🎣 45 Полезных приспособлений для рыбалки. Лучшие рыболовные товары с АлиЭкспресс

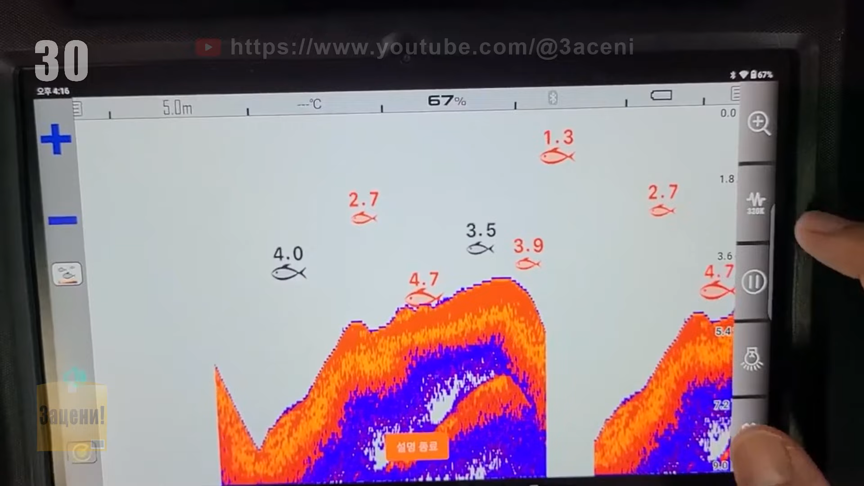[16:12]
Эхолот соединяется с телефоном или планшетом через Bluetooth-модуль в радиусе 30 метров.
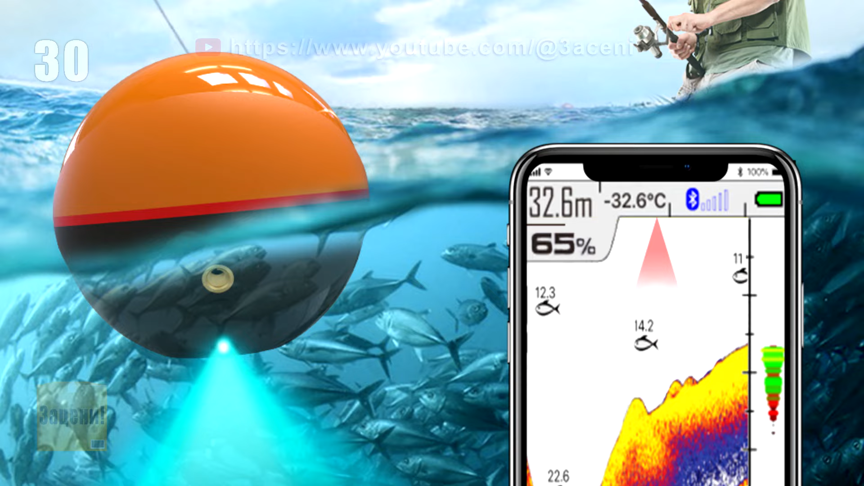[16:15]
On screen: depth 32.6 m, water -32.6°C
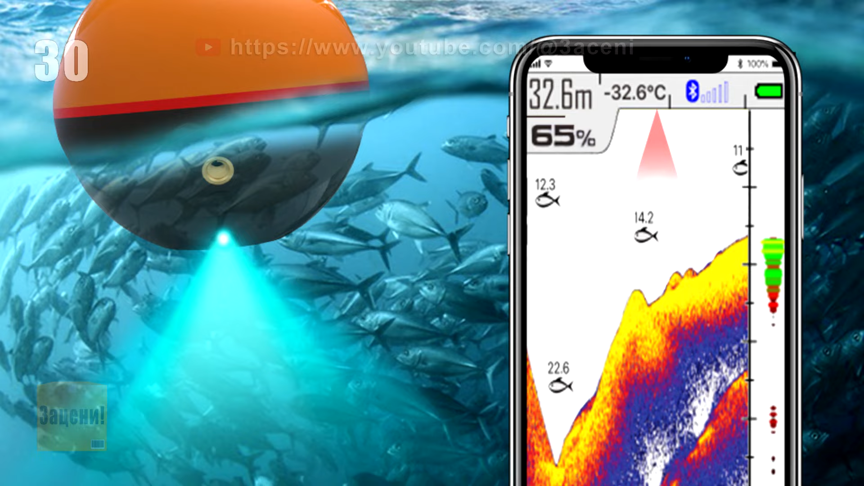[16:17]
On screen: depth 32.6 m, water -32.6°C
Может сканировать на глубину до 60 метров. Поддерживает двухчастотный режим.
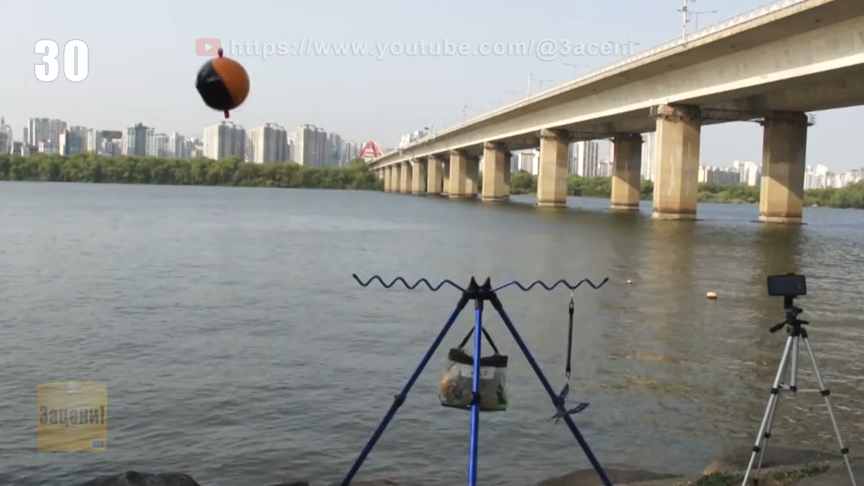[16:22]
Может сканировать дно под широким и узким углом для обнаружения и отслеживания рыбы соответственно.
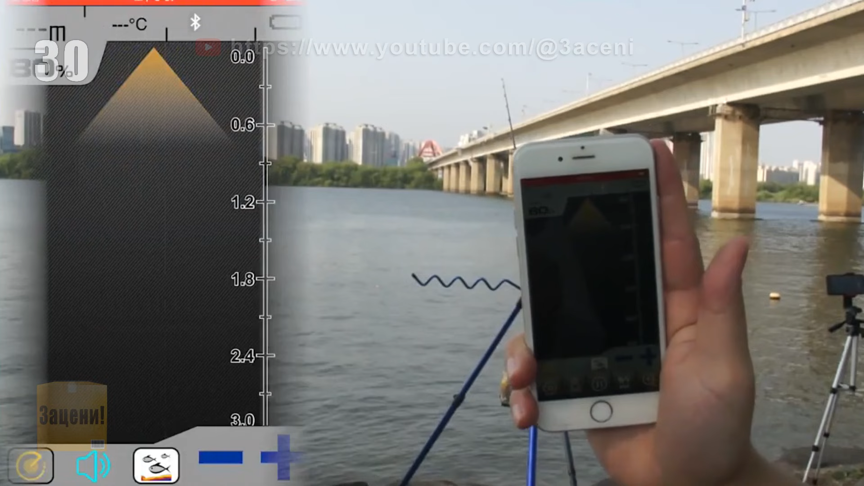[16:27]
Переключение широкого угла на узкий происходит в автоматическом режиме после обнаружения рыбы.
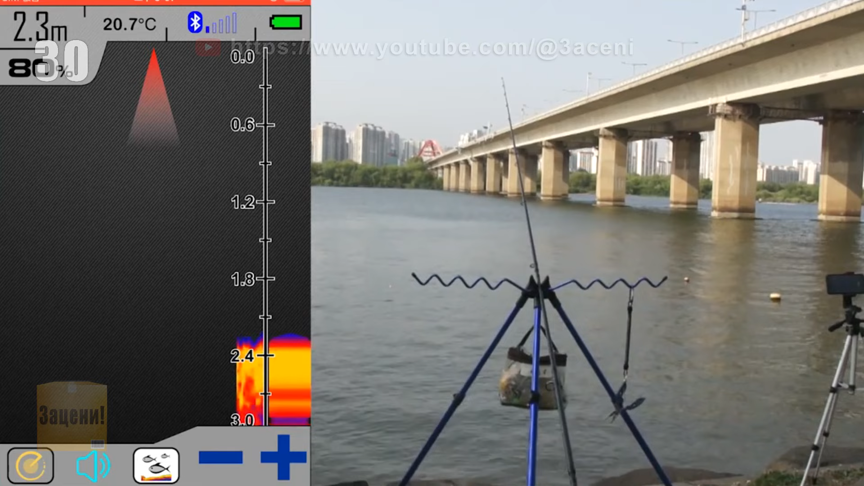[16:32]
On screen: depth 2.3 m, water 20.7°C
Работает от стройного аккумулятора до 5 часов без подзарядки.
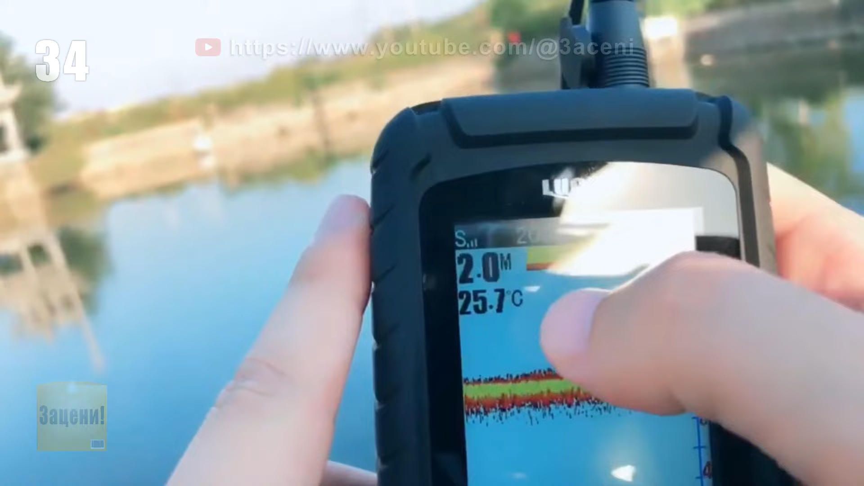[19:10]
On screen: depth 2.0 m, water 25.7°C
В комплекте к данной модели идут сразу два датчика.
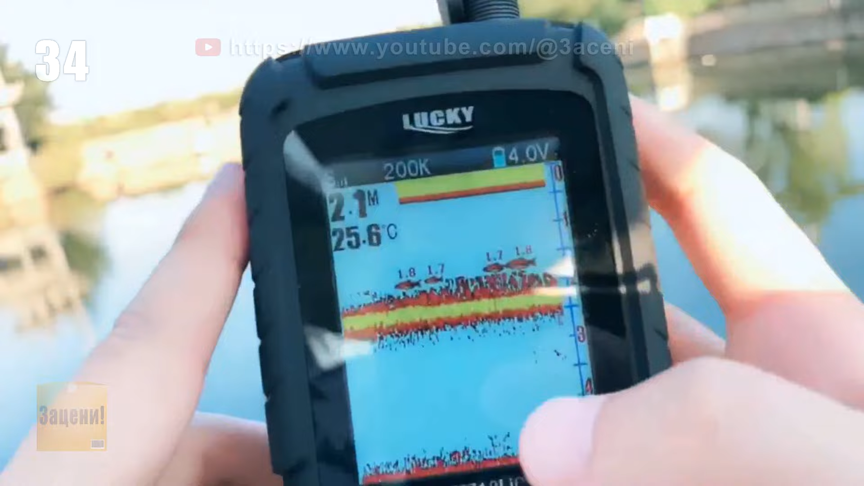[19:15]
Один проводной с углом луча 45 градусов, а другой беспроводной 90 градусов.
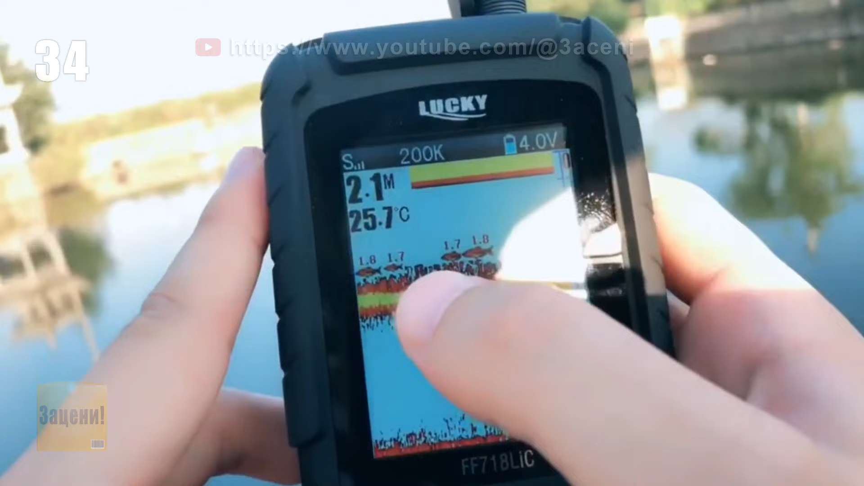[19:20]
On screen: depth 2.1 m, water 25.7°C
Также эхолот отображает температуру воды по Цельсию или Фаренгейту, регулируется скорость диаграммы,
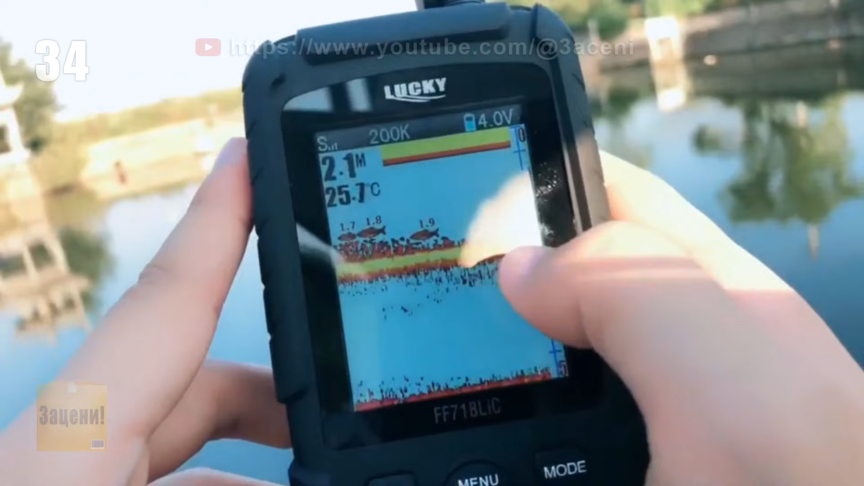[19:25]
On screen: depth 2.1 m, water 25.7°C
регулируется чувствительность сонара, настраивается подача звукового сигнала при обнаружении рыбы,
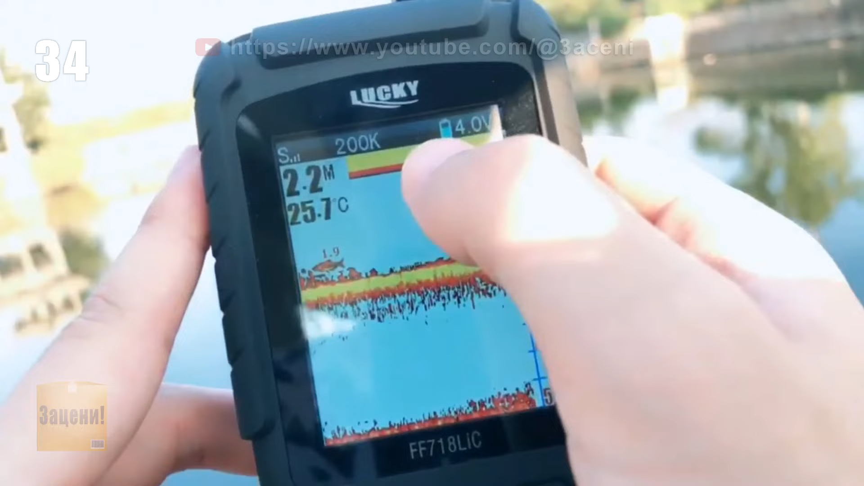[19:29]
On screen: water 25.7°C
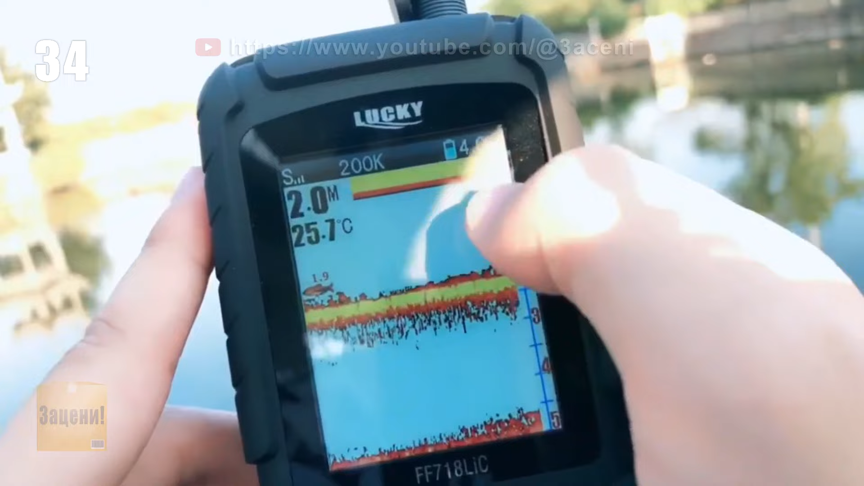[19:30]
On screen: depth 2.0 m, water 25.7°C
имеется индикатор заряда батареи, а также меню полностью на русском языке.